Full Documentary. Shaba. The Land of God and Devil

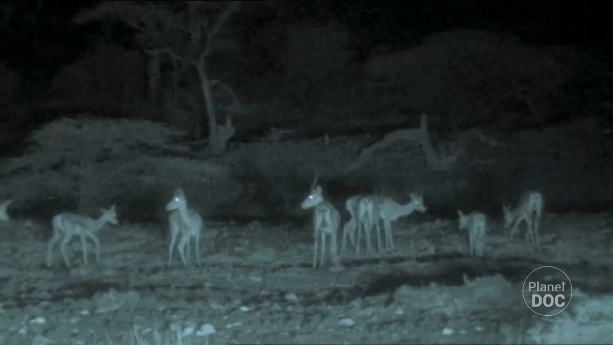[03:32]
In the cool of night, the herbivores appear in search of the drops of dew and the last shoots softened by the humidity. But thrice now, the rainy season has failed to appear, and vegetation is virtually nonexistent.
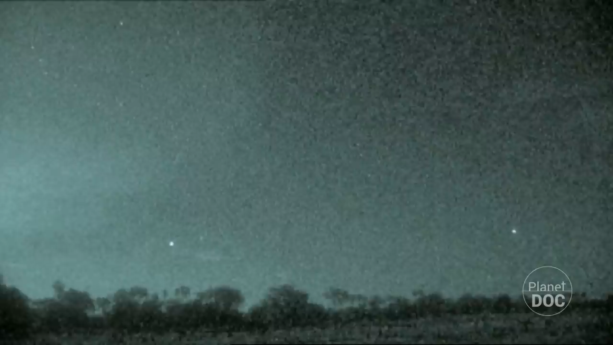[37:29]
Night falls over the Awaso Nagiro.
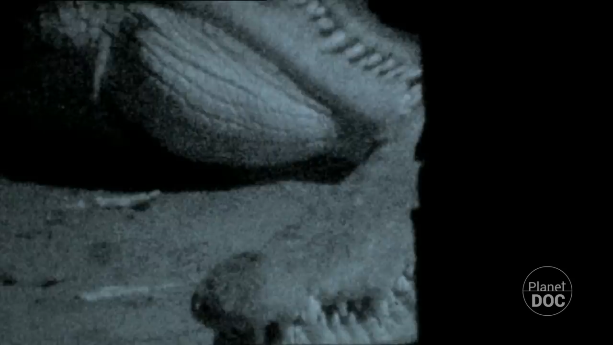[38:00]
The metabolism of the Nile crocodiles depends on their body temperature, and this in turn depends on their surroundings. So, at sunset, the narrow shores of the Awaso fill with these dragons. For the lionesses, the night is an advantage.
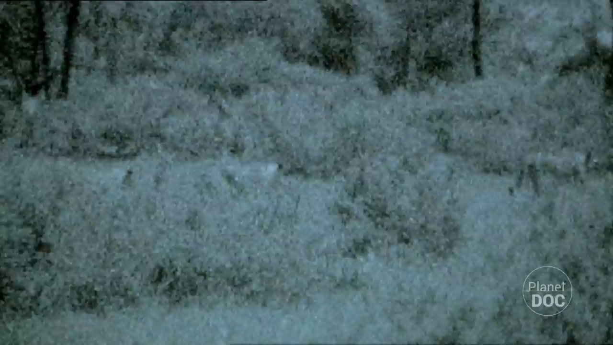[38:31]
Lions have eyes that can see in the dark. Under the cover of their shadows, a mother and her young from the previous year lie in wait for the herbivores, guided by the sounds coming from the thicket.
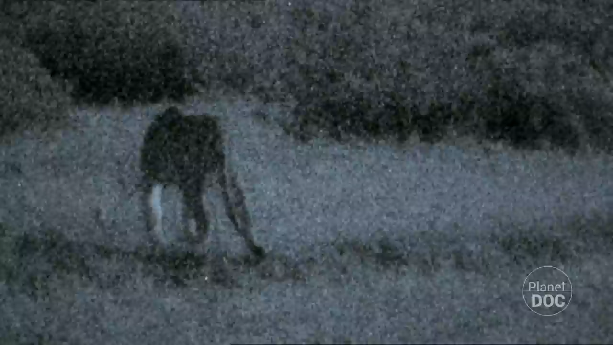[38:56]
So, the lionesses lower their guard and rest, waiting for other signs that reveal the presence of possible prey.
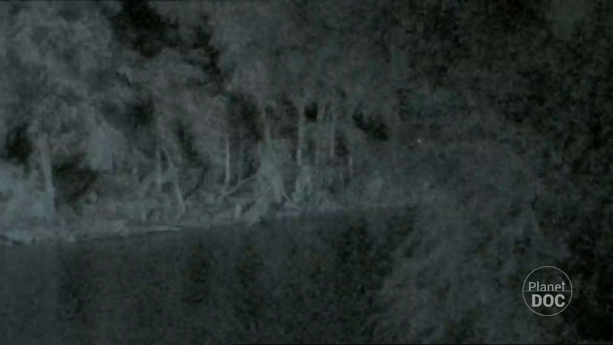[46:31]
By the river, beneath the fallen trunk of an acacia, the leopard scans the night in search of prey.
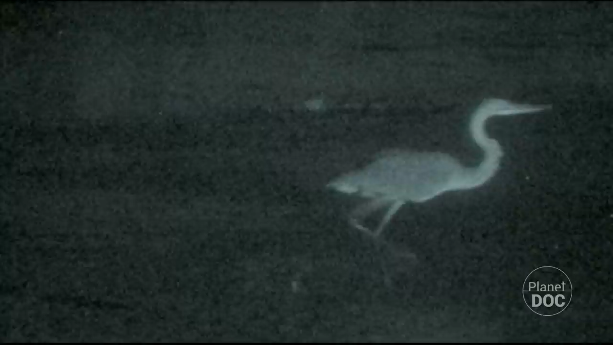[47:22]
From the river come messages of potential prey, but the water and the crocodiles place them beyond their reach. Then the male detects a furtive movement in a tree alongside the awaso negiro, and the hunt begins. The female waits at a certain distance.
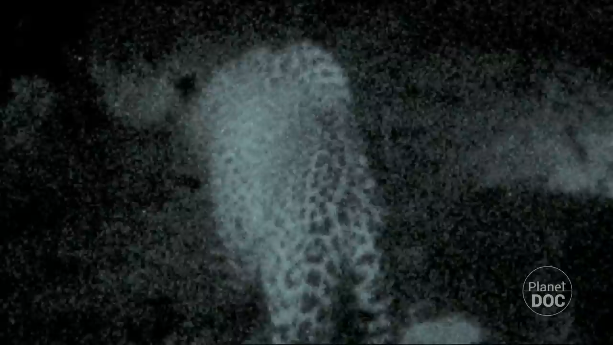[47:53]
Only if the prey is large will she come to the aid of her companion.
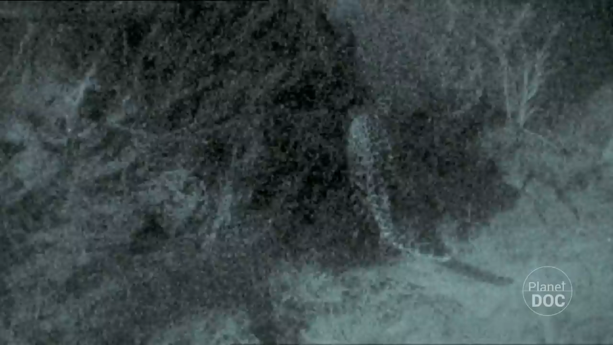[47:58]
Silent as a ghost, the leopard approaches the base of the tree in which the prey hides.
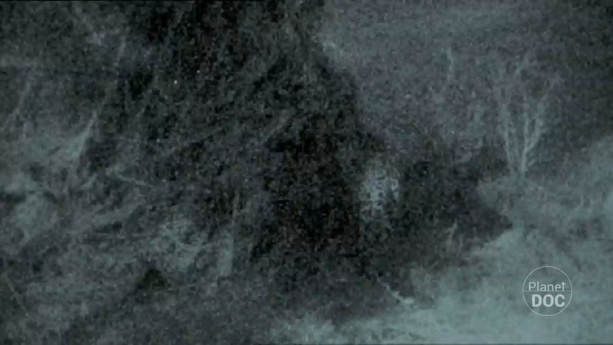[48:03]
Its senses are alert, waiting for fresh signs. And then a new sound is heard.
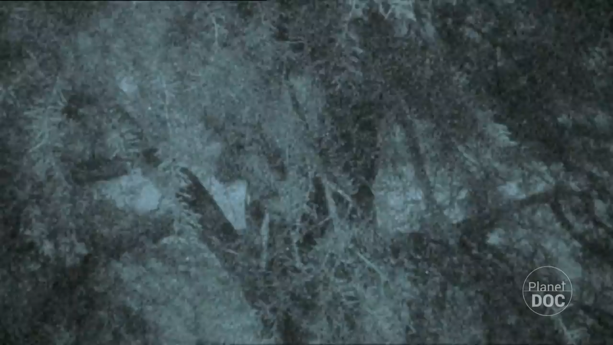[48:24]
Beneath the branches runs a river full of dangers, and to reach the ground the prey has to reveal itself. It is now just a question of time. And beneath the attentive gaze of his companion, the hunter gets ready to attack.
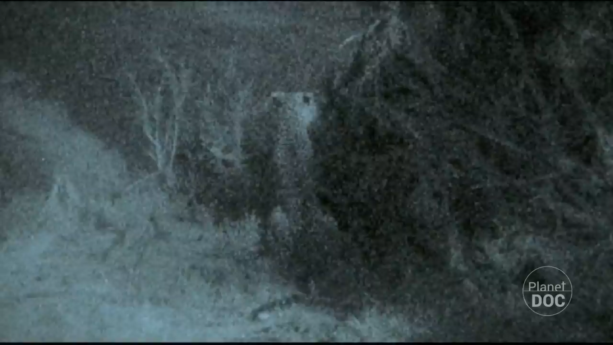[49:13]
Beneath the tree, the female waits, disappointed.
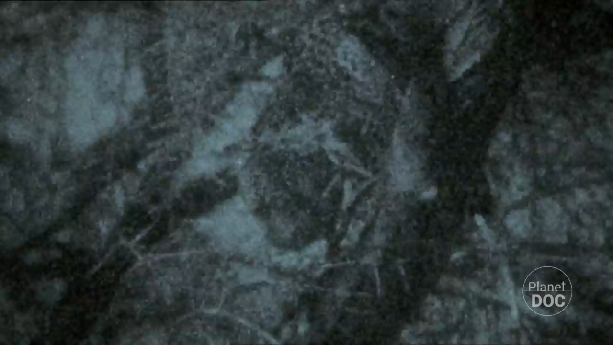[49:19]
The prey is small, and the male will keep it all for himself.